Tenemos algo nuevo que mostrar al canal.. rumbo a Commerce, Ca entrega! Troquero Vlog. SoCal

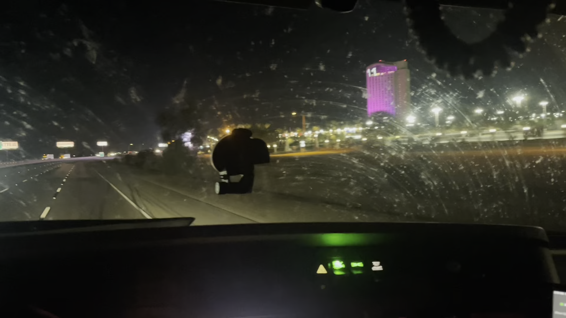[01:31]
Y aquí vamos amigos En la... Aquí en el morongo No limpie los... El vidrio Y tampoco paré a echar diésel Andamos igual Pero...
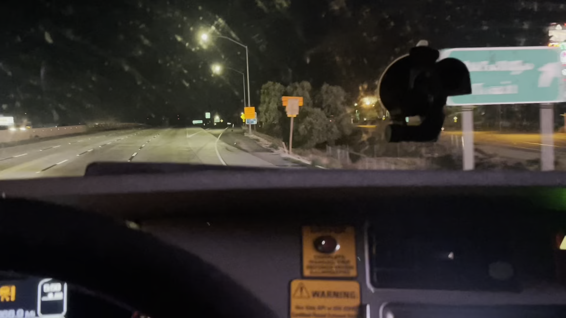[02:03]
Ay... La bascula de Benning... California Bueno... Ahí está el de este... El escáner...
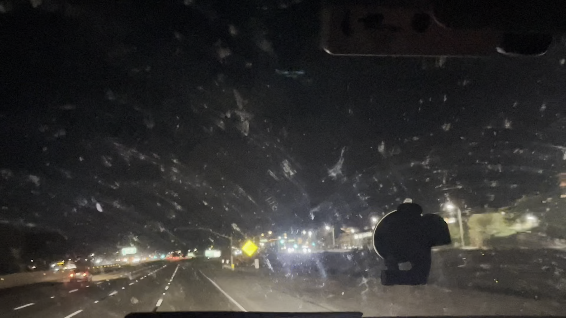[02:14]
Ahí está el segundo escáner... Rojo a la verga...
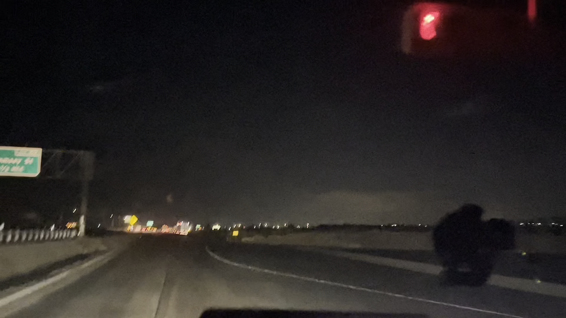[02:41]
El... Free Pass... Todavía está flachando rojo el hijo de la chingada... Pero...
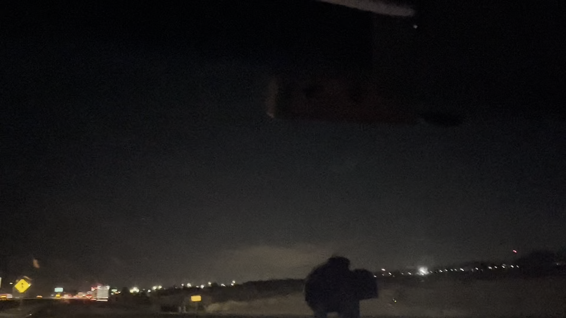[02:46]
Es la primera vez que se usa... Ahí está... Aquí quita...
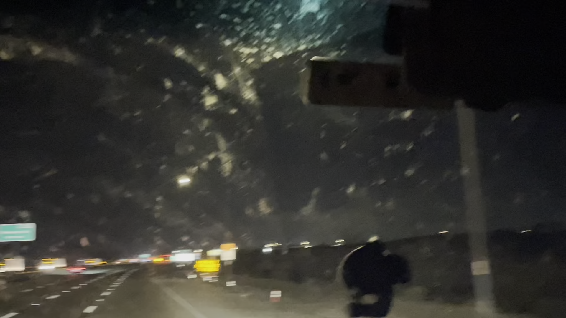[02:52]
Yo digo que unas dos... Tres veces... Me van a estar metiendo... Y ya las otras me van a... Pasar... Pero... Ahí está... Está dormido el diotín... Todavía... ¡Ana! Llegamos aquí al... Al DC de 99 centavos...